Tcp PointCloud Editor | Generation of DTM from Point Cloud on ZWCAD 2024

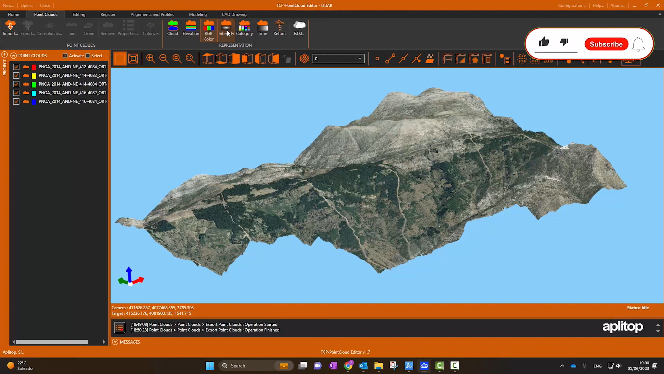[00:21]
We start by displaying this litter point cloud that we have previously imported. We can apply different symbologies, such as color, intensity or category.
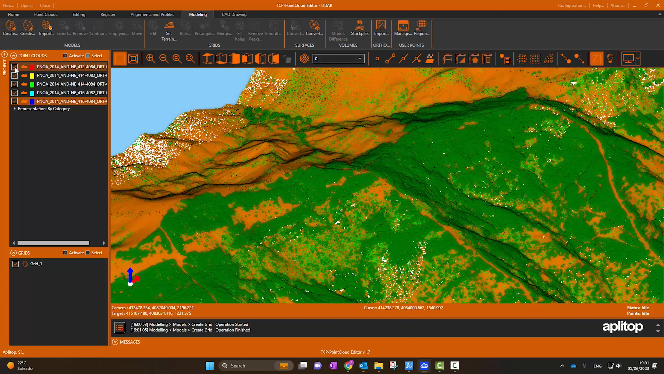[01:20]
Now we hide the cloud of points and activate the lighting.
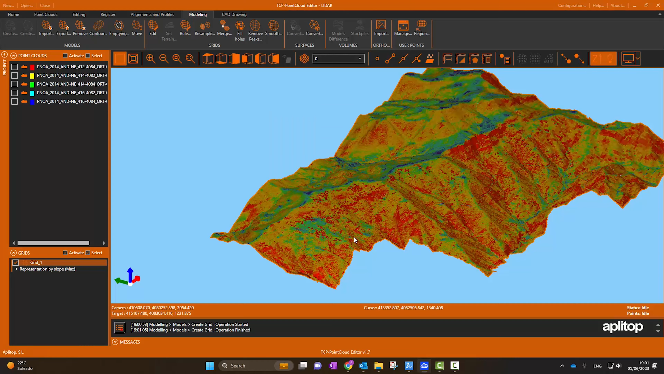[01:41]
We now go to ZWCAD, where we have already inserted the point cloud. Now we proceed to select the digital model, and indicate that we want to represent it as polyface meshes.
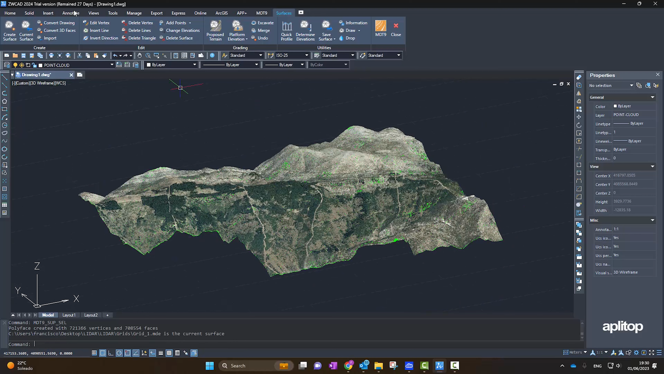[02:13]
We hide the cloud of points to visualize the terrain. And we change the rendering style for more realism.
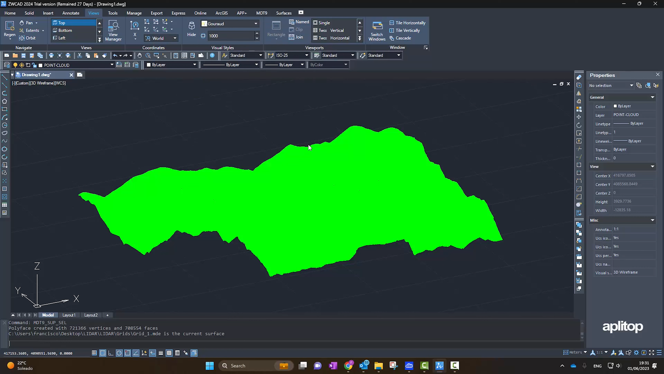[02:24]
Next, we are going to get a quick profile.
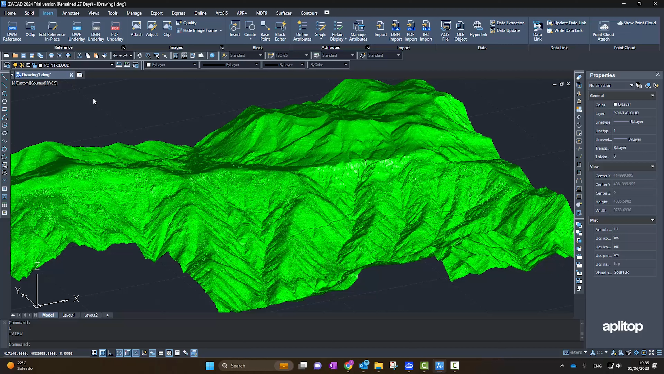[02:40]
We can hide the active model and display the point cloud again.